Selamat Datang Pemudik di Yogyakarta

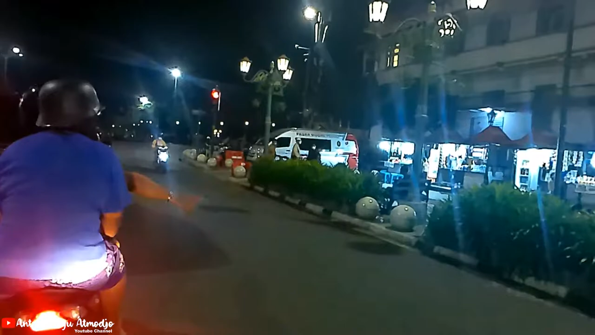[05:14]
Gedung BNI Sebelah kanan Ini gedung Kantor
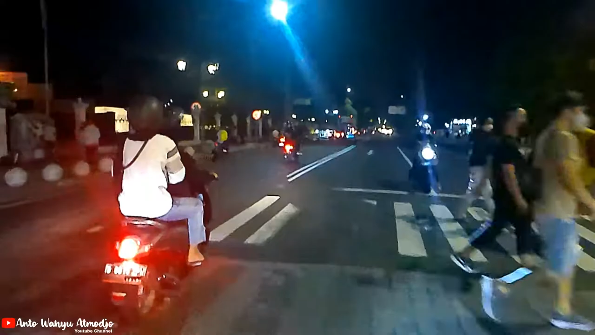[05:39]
Ternyata Tidak begitu Rame Nah ini Jasa penukaran Uang baru Biasanya Banyak di sini Teman-teman Di Jogja
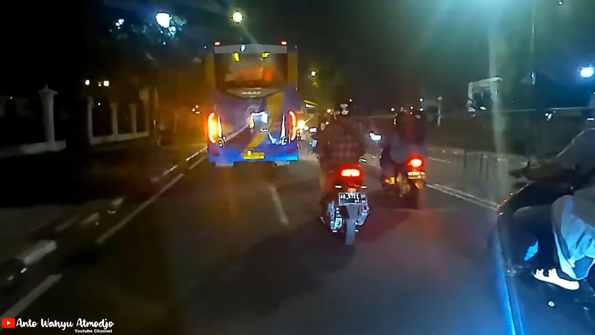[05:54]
Taman Pintar Oke Kita akan Masuk ke jalan Mataram Sekarang Pengamennya Makin canggih ya
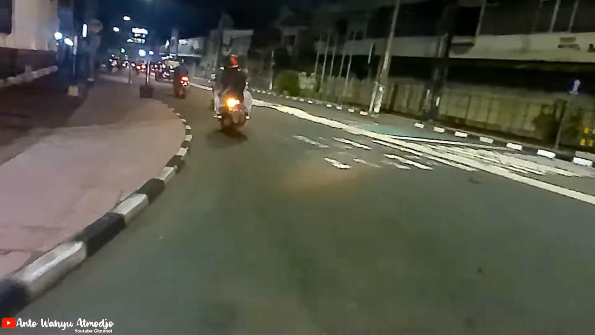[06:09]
Kalau dulu Biasanya Pakai Alat musik Biasa Terus ada musim Yang kulintang itu Yang
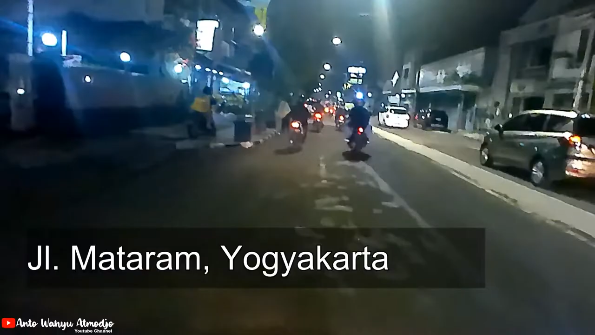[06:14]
Pakai Kayak Angklung gitu loh Angklung Apa kulintang gitu Sekarang Musimnya Pakai yang Sonsistem Canggih Kayak gini Sekarang Di setiap-setiap Di tiap-tiap Lampu merah Itu banyak Yang kayak gitu Pengamennya Nah kita masuk Di jalan Mataram Teman-teman Jalan Mataram Jogja Mungkin ini Yang rame itu Mall Mungkin ya
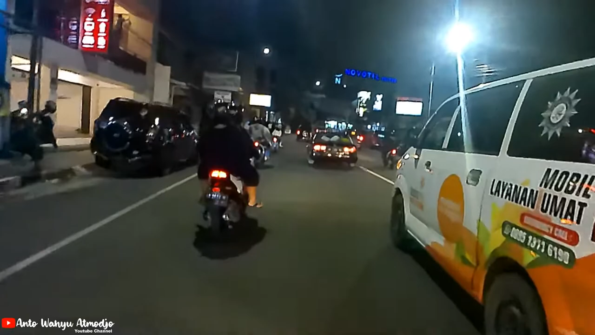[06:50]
Nah Mendekati Malioboro Ini Lumayan rame Sudah mulai Rame ya Jalannya
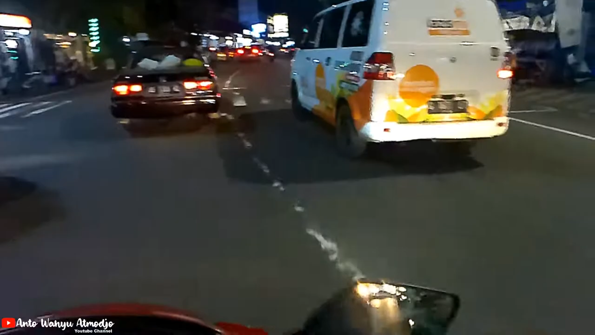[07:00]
Wah ini Satu arah Ya Dari tadi Ambil kiri Terus Lupa Kalau satu arah Selamat datang Pemudik Saat ini Jalanan Jogja D Dominasi Oleh Kendaraan Berplat Luar Kebanyakan Plat Bandung Plat Jakarta
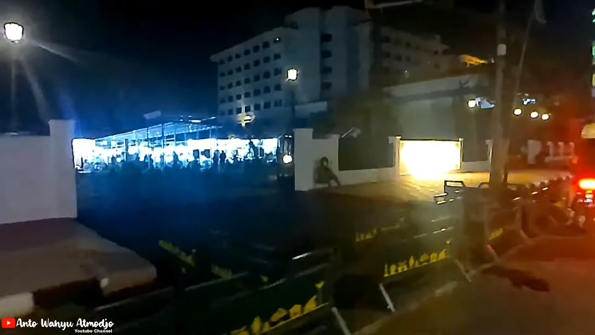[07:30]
Nah ini Teras Malioboro 2 Tapi saya Belum pernah Lewat sini ya
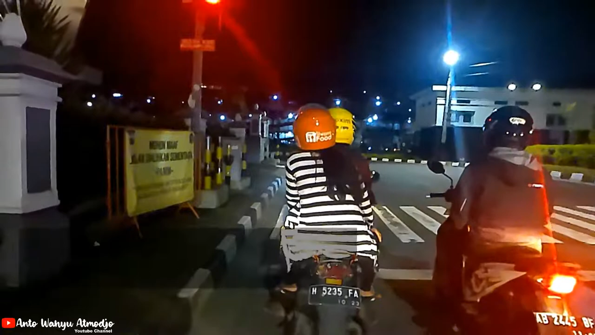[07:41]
Sampai Di area Parkir Abu Bakar Ali Nah tempat Parkirnya Ada di depan Itu teman-teman Gak begitu Kelihatan Mungkin ya
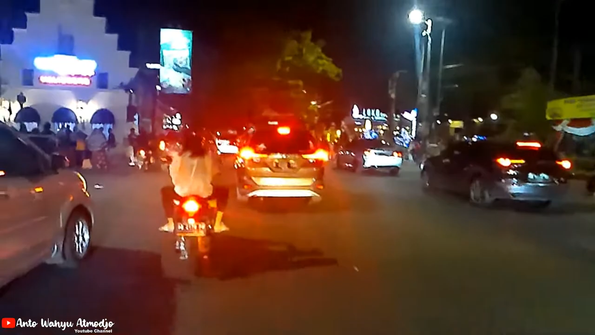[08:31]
Lumayan Rame Ya Kalau Ditutup Kayak Gini Itu Banyak Yang Foto Foto
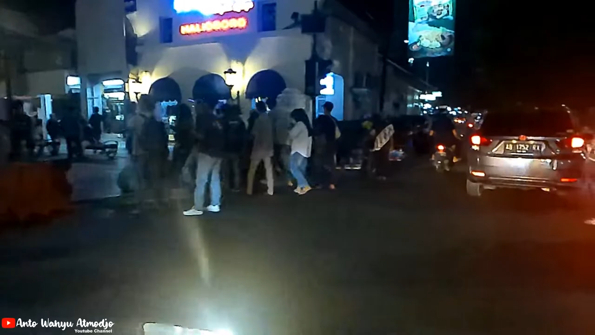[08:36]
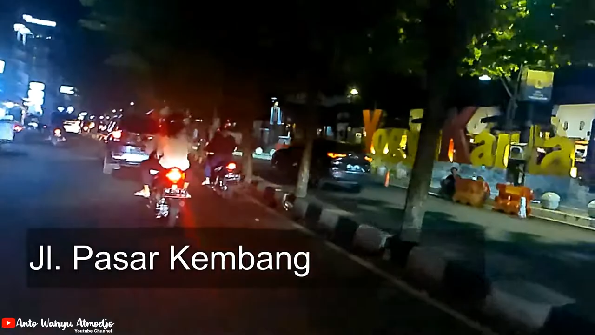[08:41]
Maha Tulisan Yogyakartanya Mati Nah Ini Di Jalan Pasar Kembang Ini Sekarang Banyak Hotel Hotel Yang Tinggi Tinggi Kayak Gini Teman-teman Hotel Hotel
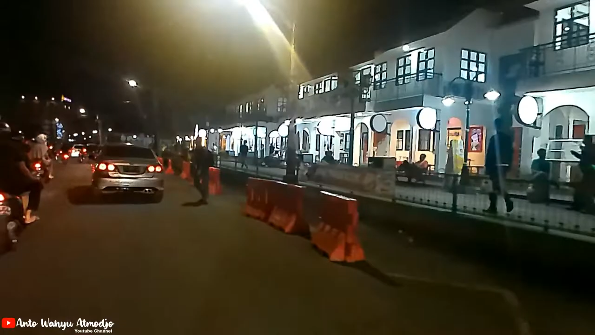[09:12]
Cahayanya Itu Terang Benderang Nah Ini Hotel Royal Malioboro Banyak Sekali Disini Hotel Hotel
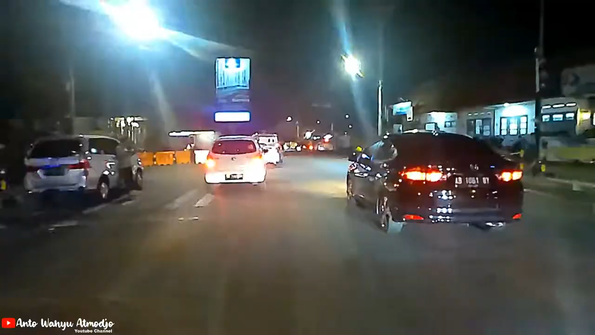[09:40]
Nah Ini Kita Bisanya Cuman Lurus
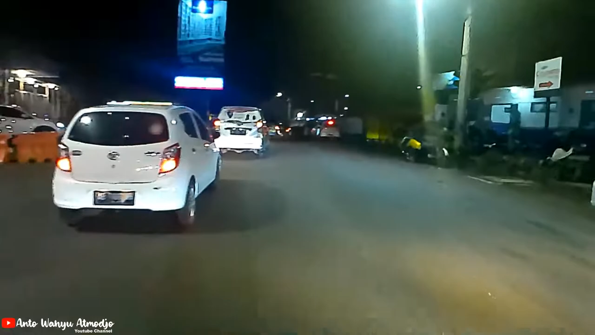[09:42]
Lurus Nah Untuk Parkiran Motor Stasiun Tugu Disini Teman-teman Disebelah Kanan Ini Ini Parkiran Motor Sampai Atas
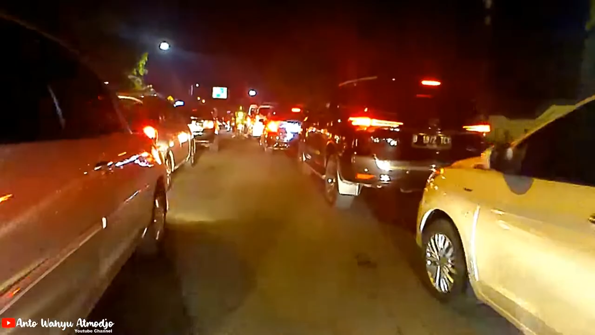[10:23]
Daerah Utara Sana Teman Teman Teman Teman Jalan Magelang Terus Jalan Ya Terutama Di Jalan Magelang Sih Nah Ini Sudah Hijau Nah Sekarang Enak Ini Udah Jadi Dua Empat Lajur Nih Sekarang Jadi Empat Lajur Oke Saya Akan Menuju Ke Utara
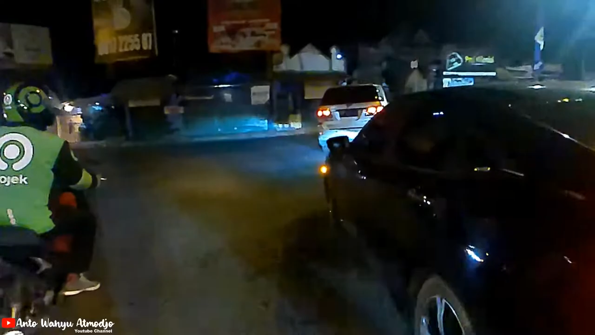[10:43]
Ini Menuju Ke Jalan Magelang Nah Di Jalan Magelang Itu Ada
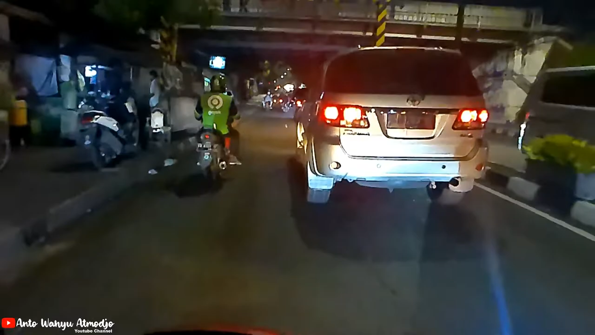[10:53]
Jogja Sitimu Terus Ada Super Indu Eh Indu Grosir
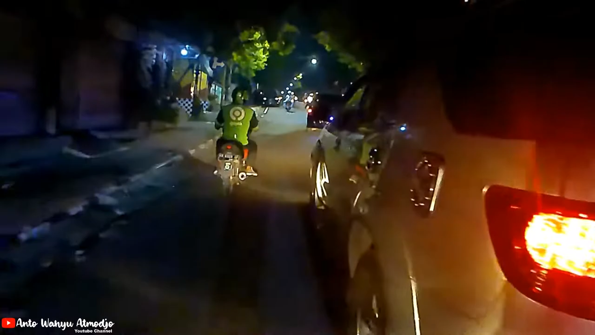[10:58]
Pusat Kulaan Gitu Coba
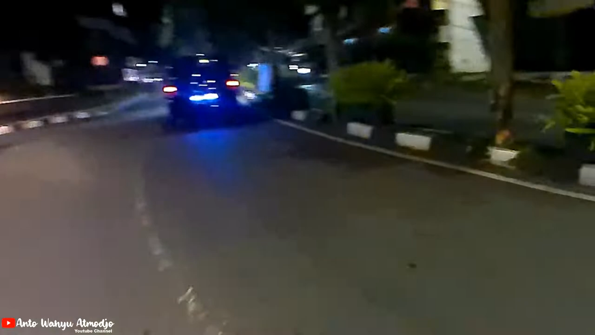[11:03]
Kita Menuju Ke Sana Oke Saya Sampai Di Bundaran Samsat Kota Yogyakarta
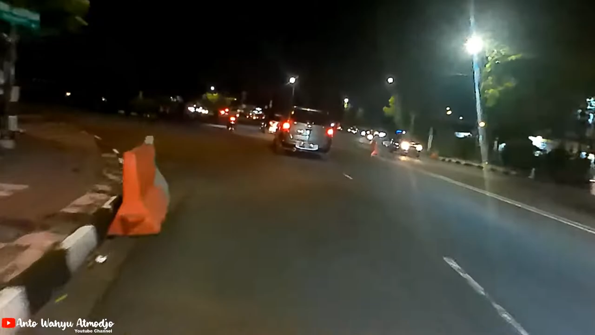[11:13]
Di Daerah Sini Lumayan Rame Lalu Lintasnya Dari Arah Sebaliknya Sana
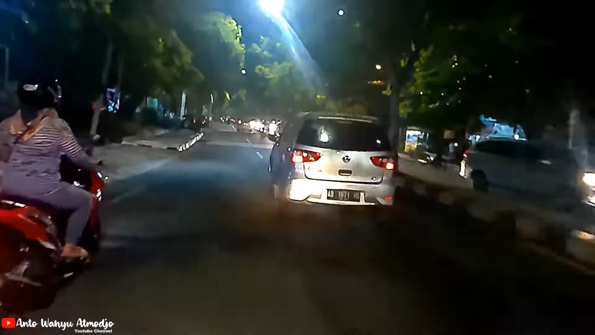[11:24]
Lumayan Rame Banyak Yang Menuju Ke Malioboro Cuman Udah Ditutup Malioboronya Buat
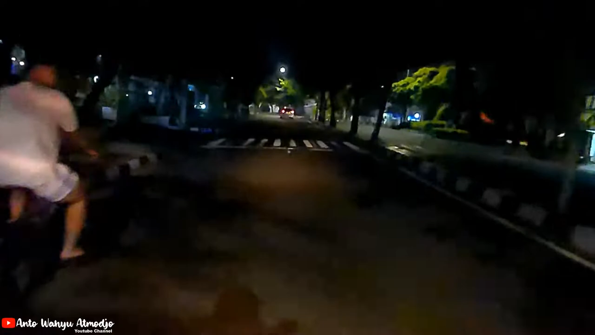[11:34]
Car Free Car Free Day Gitu Oh Ya Saya Lebih Baik Ke Ini Aja Teman Teman Ya Coba Lihat Di Daerah Tugu Ya
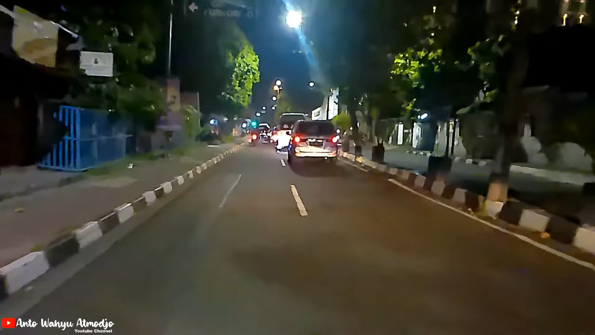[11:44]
Coba Lalu Lintasnya Gimana Tugu Terus Nanti Ke Kota
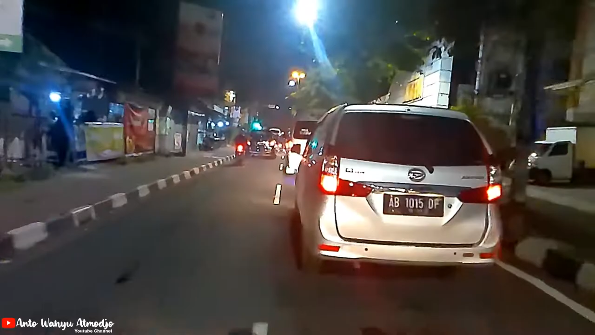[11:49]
Baru Yang Pedestrian Sudirman Begitu
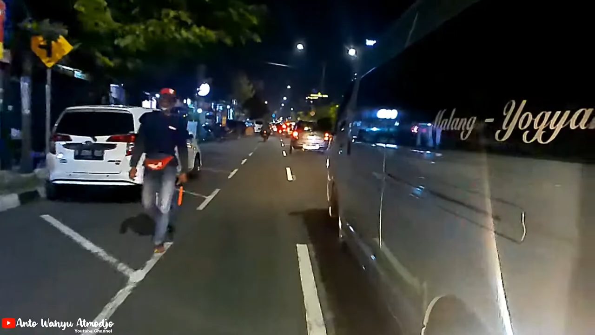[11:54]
Nah Saya Menuju Ke Arah Tugu Ini Teman Teman